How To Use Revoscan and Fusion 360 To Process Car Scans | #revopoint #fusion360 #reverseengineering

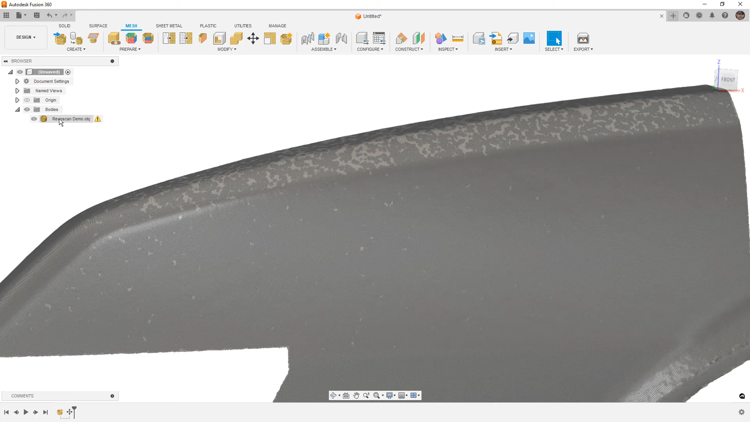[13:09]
Now, all those triangles, if we right click on the mesh and we go to its properties, we can see how many triangles we're dealing with. Now, remember, this is a section of a fender. It's not even a whole fender. If we have an entire car with mesh density of this size, it's going to drag the software to its knees. So we can see that we've got, what, six million facets. So that's quite a bit.
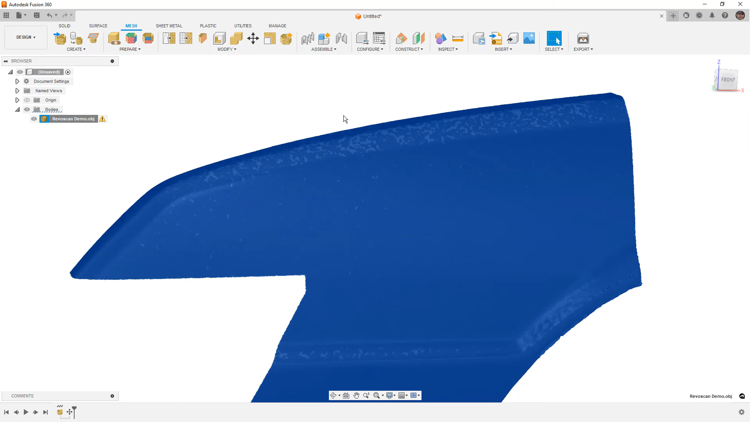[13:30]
That's a lot for this file. So what I want to do is I want to smooth it and I want to remesh it. This is where we start to, we have to really think about the tools that we have.
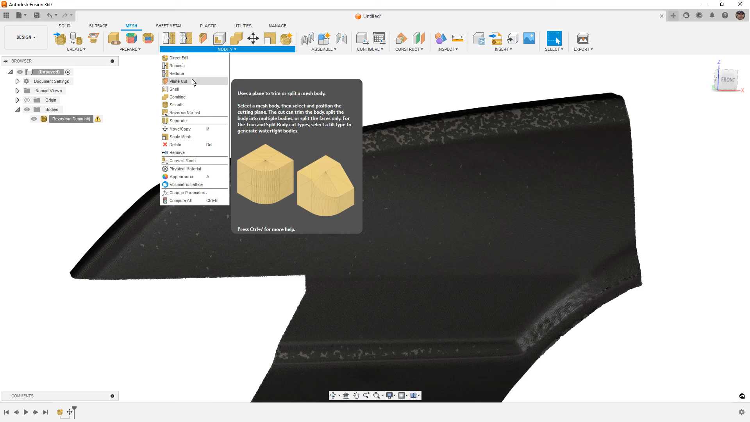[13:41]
So for example, if we do a remesh, we can decrease the density and we can use shape preservation. But keep in mind that when we use things like smoothing, we don't have edge or shape preservation. What we're going to do is we're going to preserve sharp edges.
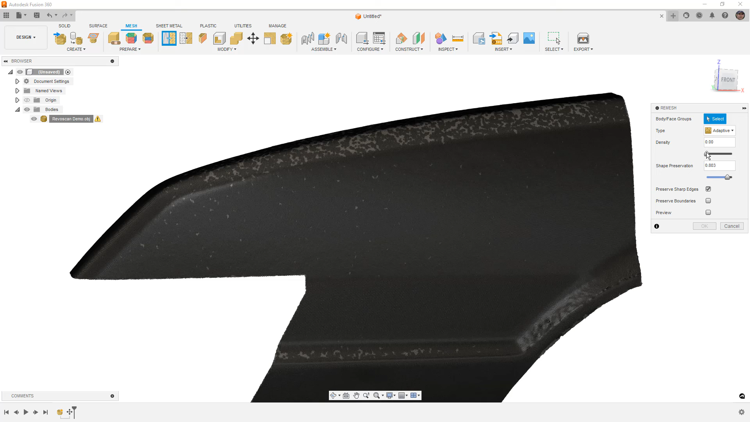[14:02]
I'm not going to turn on preview, but I'm going to use shape preservation at pretty high. And I'm going to decrease the density. I'm going to take it pretty far down, 0.061. Select this mesh body and say, okay. Again, the number of triangles that you have in your mesh is going to dictate how long this process takes. You can have a super fast computer, but it's still going to come down to how well whatever software you're using is going to deal with those mesh elements. A dedicated mesh program works quite a bit quicker than a CAD program because CAD programs just generally aren't built to handle meshes. All right.
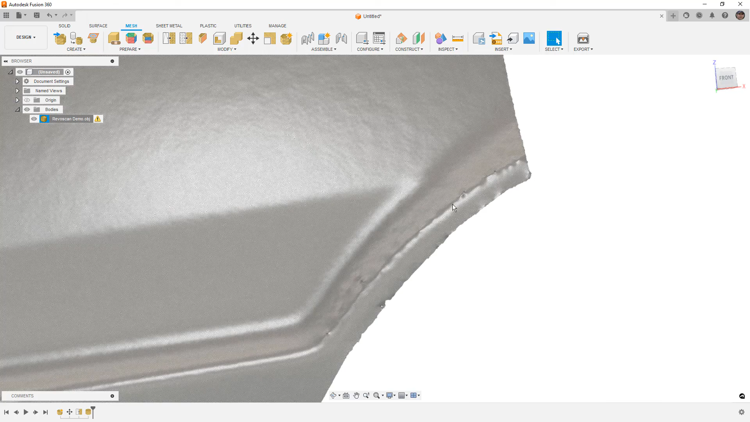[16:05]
what we would like to see if we were dealing with a mesh that was converted, we would have a higher triangle count in these corners and we would have lower in the larger faces.
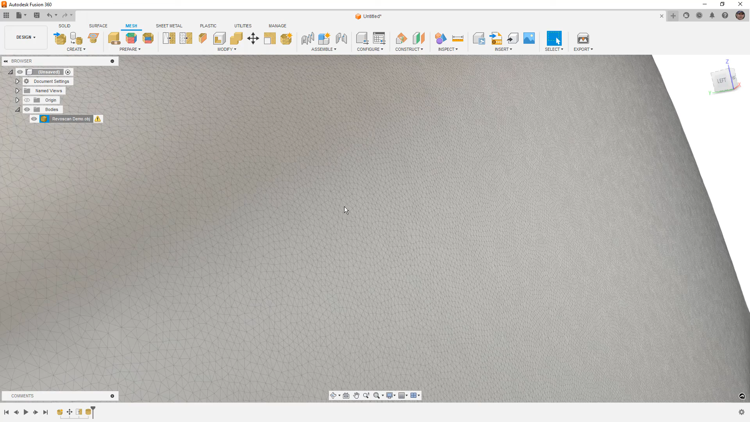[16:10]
So this is where a dedicated mesh program really helps out because the tools that we have for
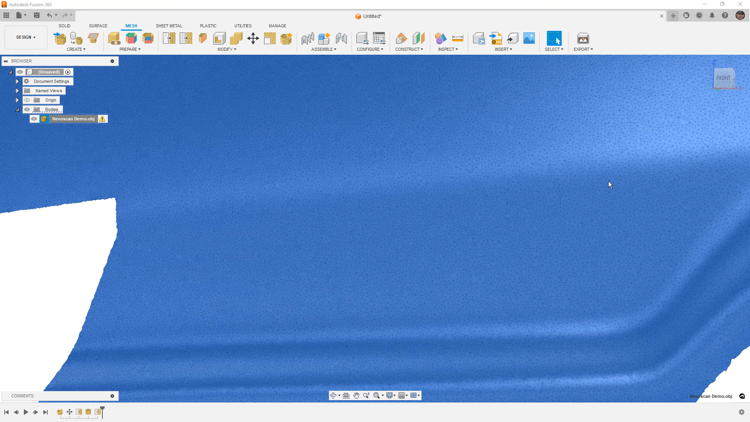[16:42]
And if we take a look at our properties one more time, we can see that we've gone from originally over 6 million to now we're at 235,000.
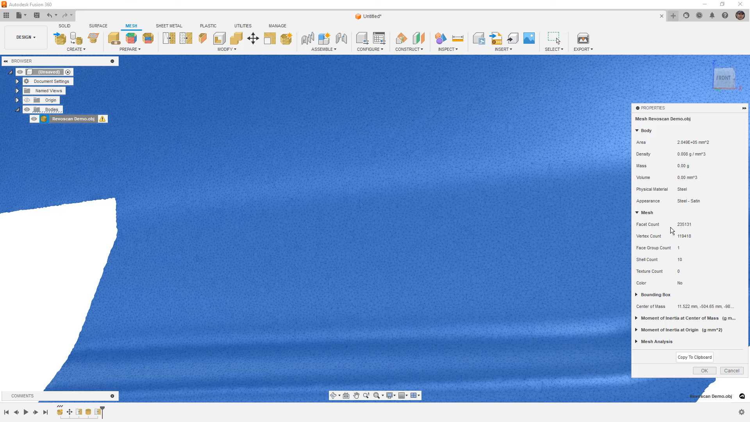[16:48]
So this is a much easier mesh to handle.